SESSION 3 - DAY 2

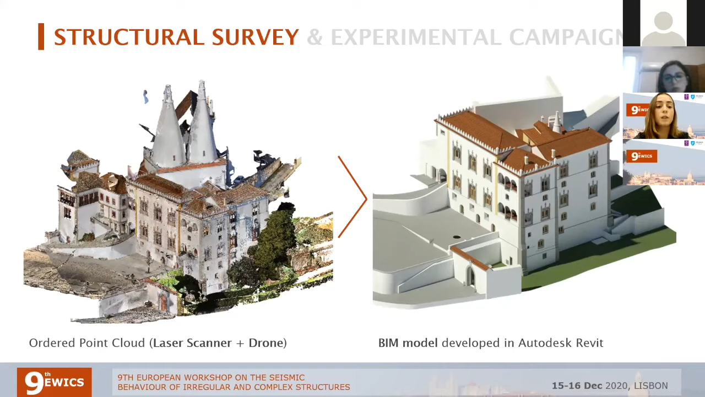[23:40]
We obtained an ordered point cloud, and after in Revit, we created a 3D beam model where it is possible to obtain the correct geometry of the entire palace and in all its buildings,